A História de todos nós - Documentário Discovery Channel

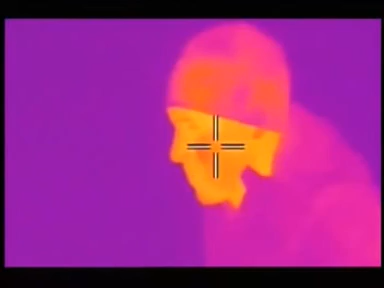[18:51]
O corpo humano deve manter uma temperatura constante.
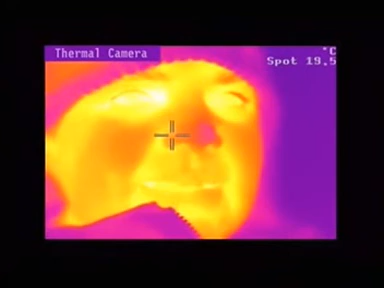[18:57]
As cores da câmera térmica mostram o quanto as pessoas são mais quentes do que seus arredores.
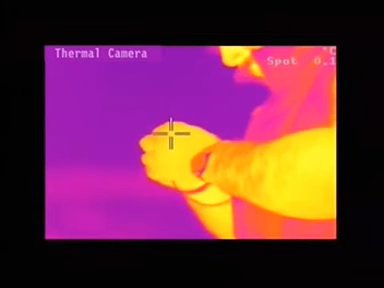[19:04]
Quanto maior a diferença mais rápido elas perdem energia e mais o organismo precisa trabalhar para mantê-la.